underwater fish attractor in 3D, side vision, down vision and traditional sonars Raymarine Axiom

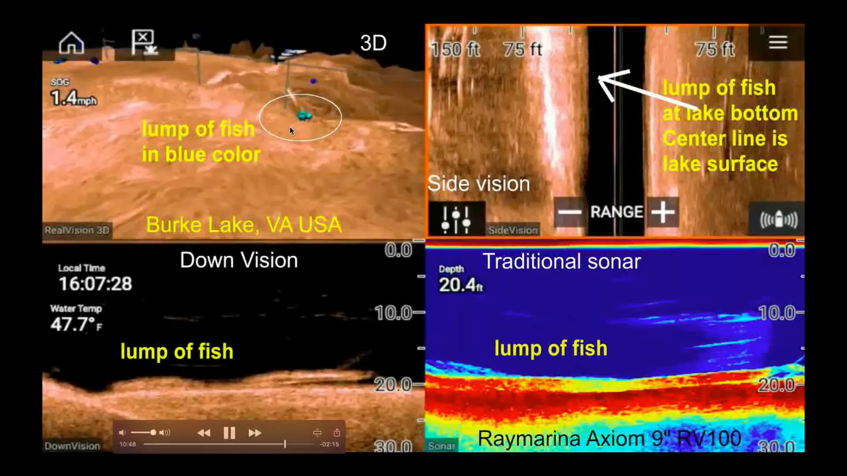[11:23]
On screen: depth 20.4 ft, water 47.7°F, speed 1.4 mph
image of fish in blue color see that same thing over here see that that's a fish but add the bottom of the lake about 20 feet deep you know so do a
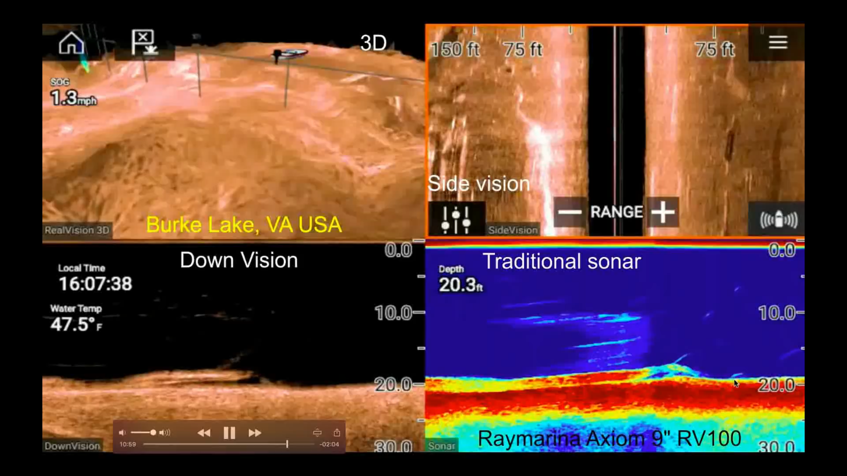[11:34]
On screen: depth 20.3 ft, water 47.5°F, speed 1.3 mph
drop shot right now should be able to catch them but I'm so focused on this fish finder it's just you know not should have dropped something down there and try to catch those fish so so
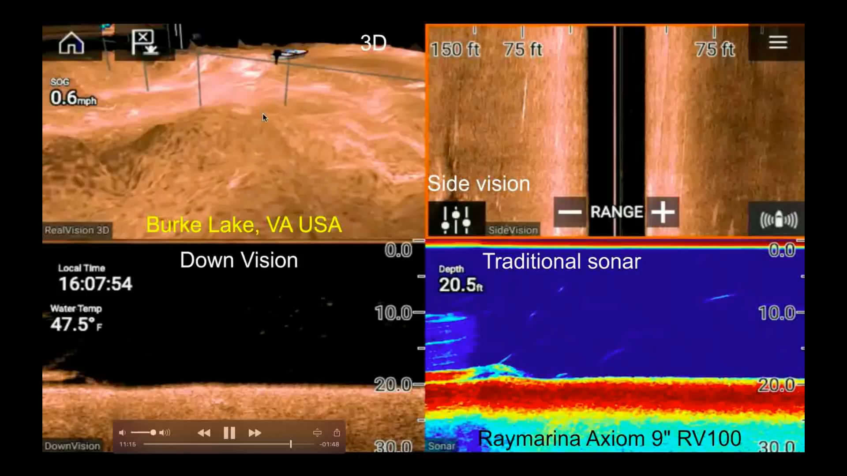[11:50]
On screen: depth 20.5 ft, water 47.5°F
it's 3d is you know can see the fish you got to have all three or four side by side together and then you will be
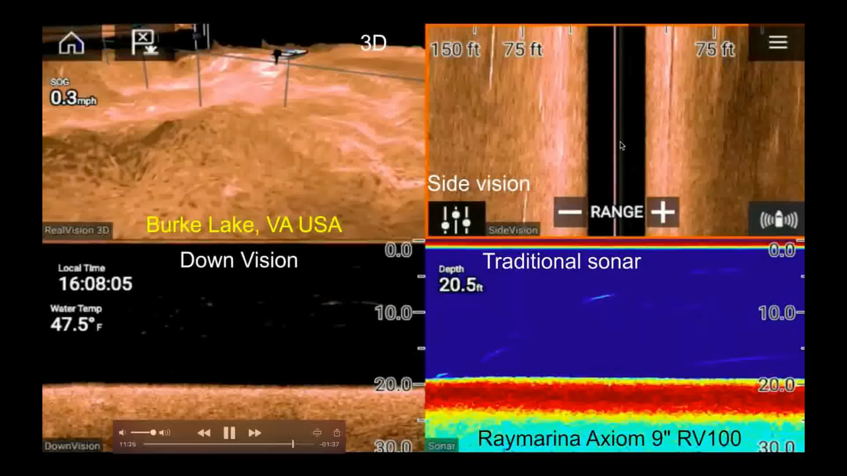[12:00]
On screen: depth 20.5 ft, water 47.5°F
you will have a better idea of what you're seeing because the the you
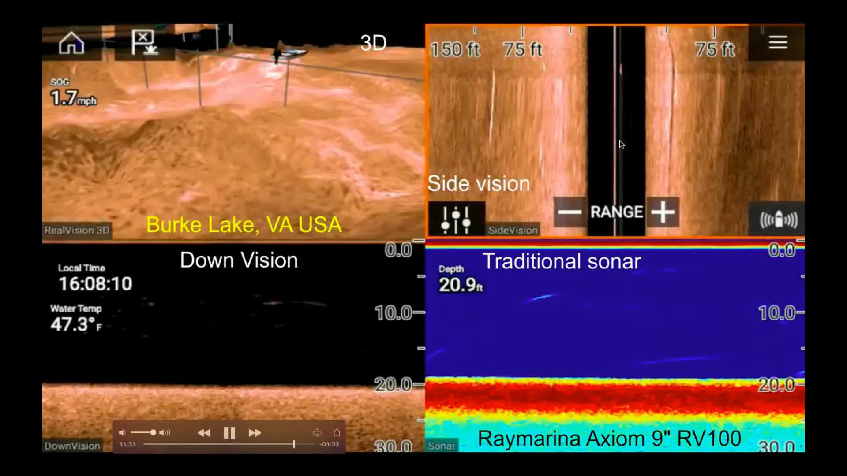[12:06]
On screen: depth 20.9 ft, water 47.3°F
know side vision does look to the right and left for you know very far
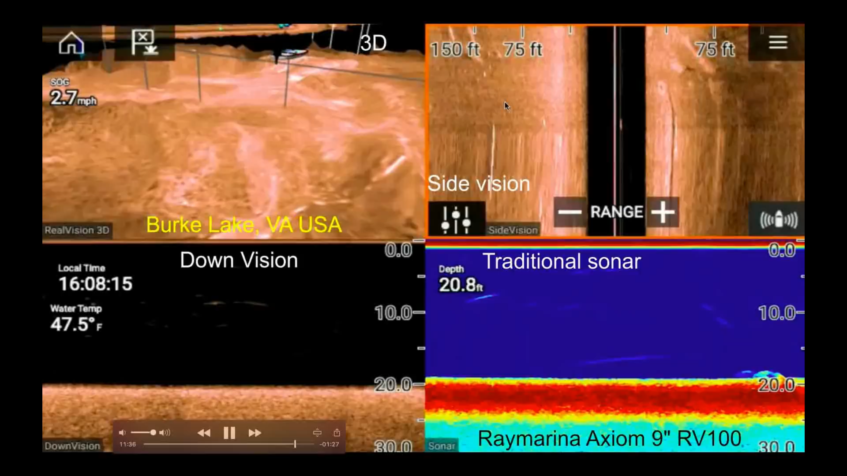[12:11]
On screen: depth 20.8 ft, water 47.5°F, speed 2.7 mph
150 feet that's a lot you know there we go I see something over here in the traditional sonar not so much in the oh see that's yeah so
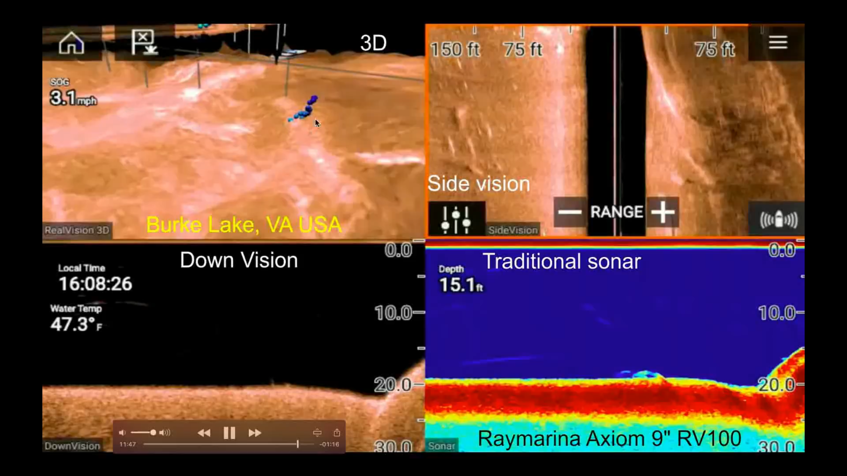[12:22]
On screen: depth 15.1 ft, water 47.3°F
I'm going coming back to the shallow from you know just the 20 feet all the way back to
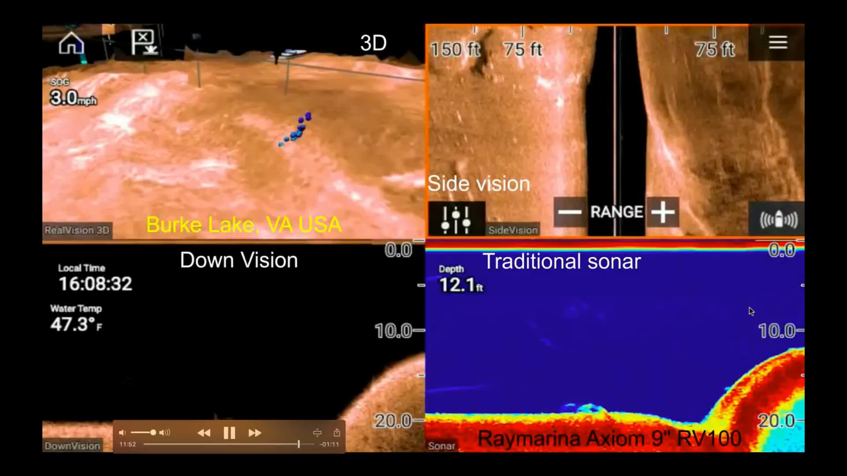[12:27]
On screen: depth 12.1 ft, water 47.3°F, speed 3.0 mph
12 feet see that see that hump and I started to see fish right away see that
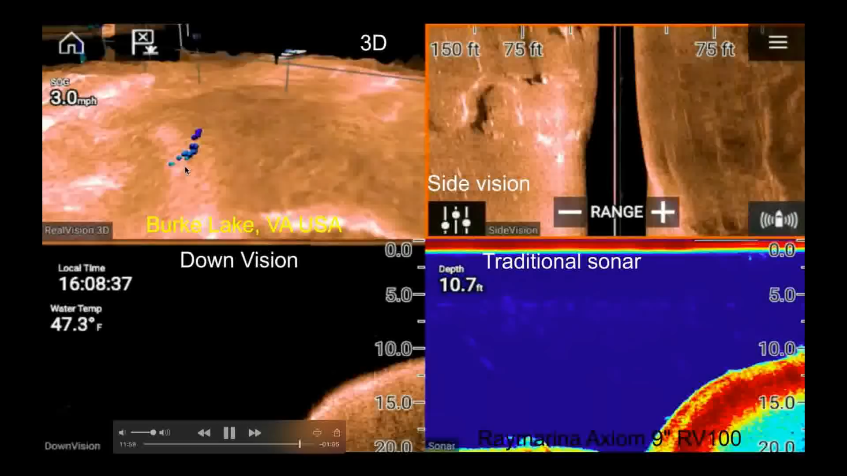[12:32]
On screen: depth 10.7 ft, water 47.3°F, speed 3.0 mph
now on the on the on the on the 3d sonar and then you know so this see this is the fish
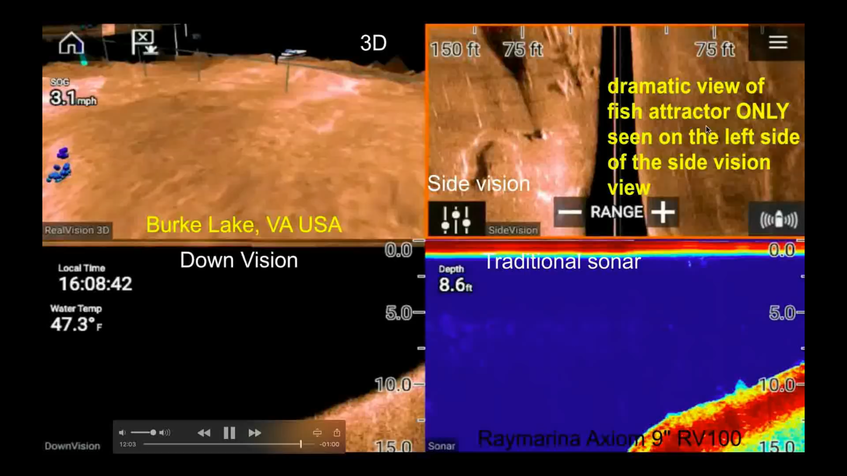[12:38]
On screen: depth 8.6 ft, water 47.3°F
attractor it's on the side on the left side of the side vision you can see the
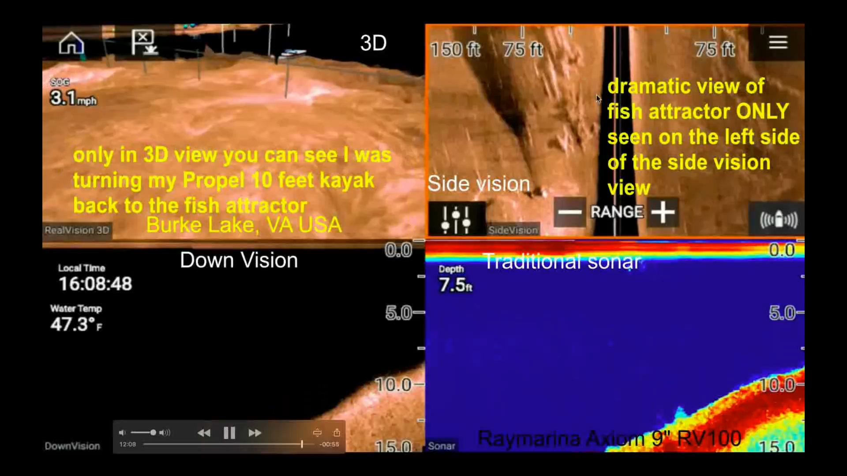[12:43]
On screen: depth 7.5 ft, water 47.3°F, speed 3.1 mph
fish attractor you know you know you can see it's coming close and then you know so I keep turning you know keep turning back keep
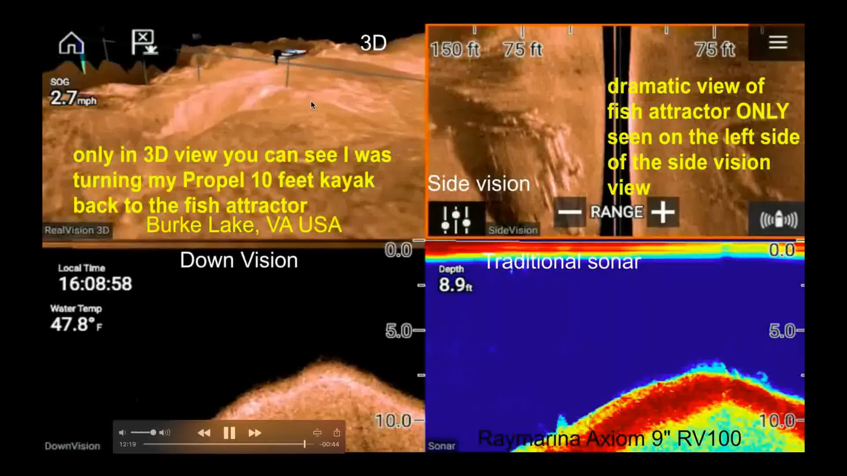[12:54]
On screen: depth 8.9 ft, water 47.8°F
turning back and then see this hump here over
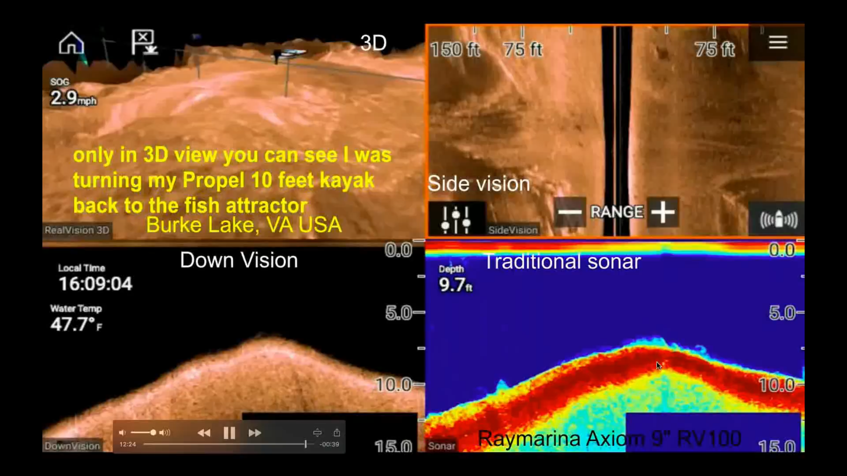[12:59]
On screen: depth 9.7 ft, water 47.7°F
the hump and drop down and you see I come back to this 3d fish finder showing the fish attractor again you know down vision traditional sonar and here's the side
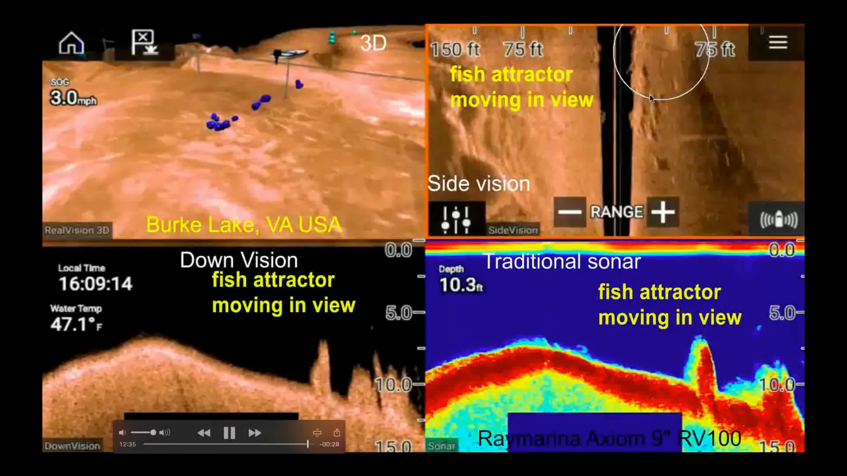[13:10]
On screen: depth 10.3 ft, water 47.1°F, speed 3.0 mph
vision of the of the of the fish attractor see that and it's 3d
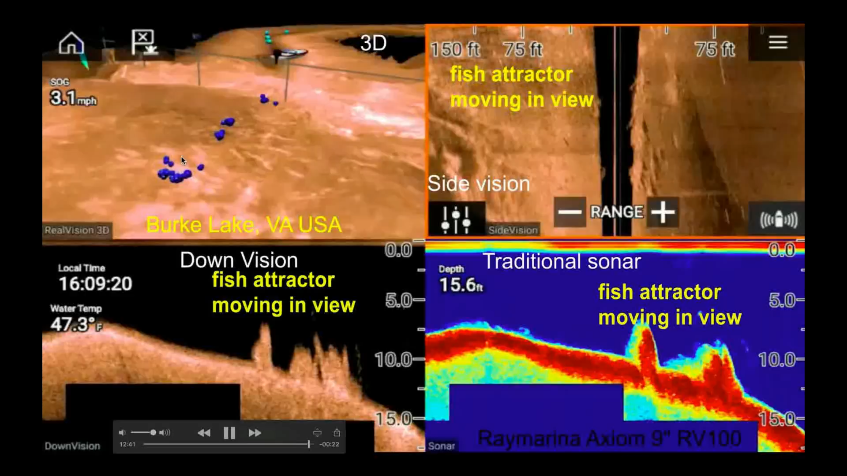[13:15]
On screen: depth 15.6 ft, water 47.3°F
and showing those you know there are fish hiding and those fish attractor in
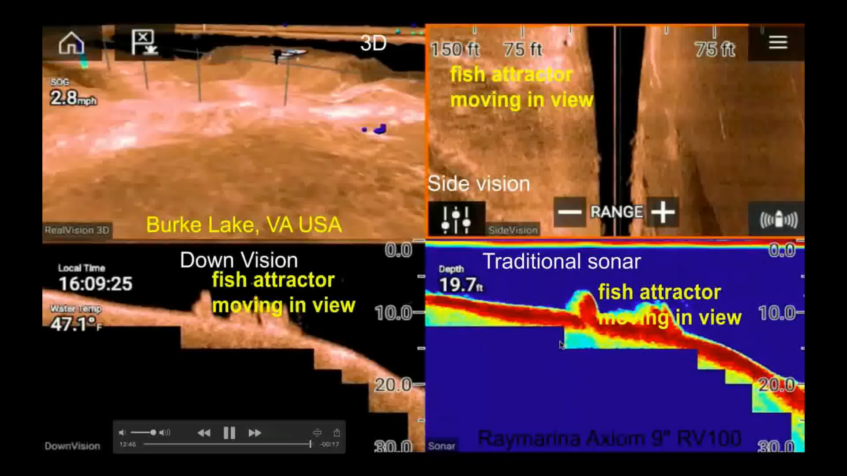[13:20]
On screen: depth 19.7 ft, water 47.1°F, speed 2.8 mph
this cold temperature 47 degrees or seven degrees Celsius
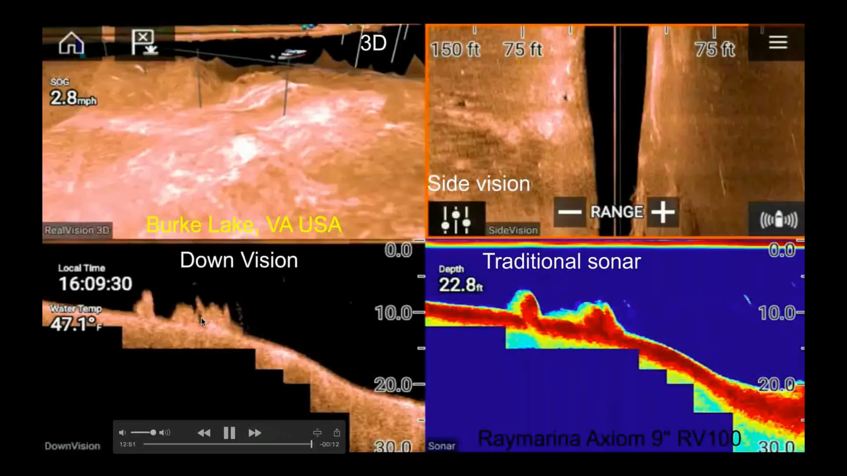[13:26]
On screen: depth 22.8 ft, water 47.1°F, speed 2.8 mph
you know Fahrenheit and now I'm heading back see that I'm turning around my kayak 3d
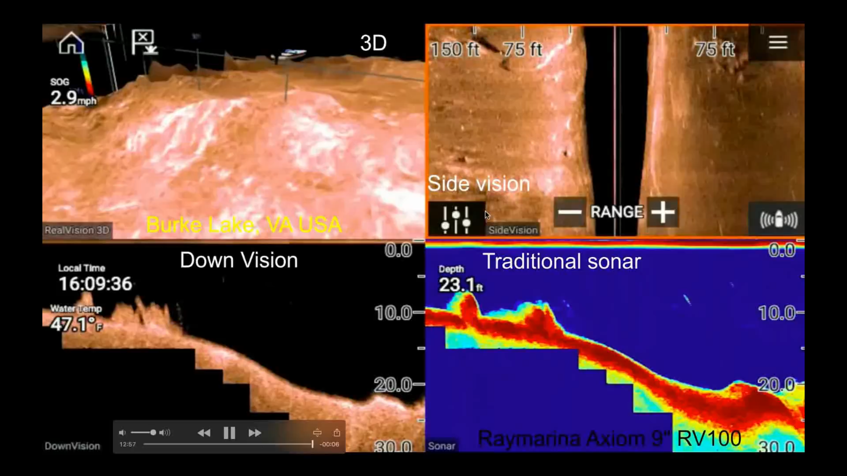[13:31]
On screen: depth 23.1 ft, water 47.1°F, speed 2.9 mph
shows you know I turn my kayak and it is traditional is showing I'm turning back to the deeper water of the lake you know 20 feet deep and that's it there you have it okay subscribe for more when I go to the deeper water and the wider river channel like Potomac River and Chesapeake Bay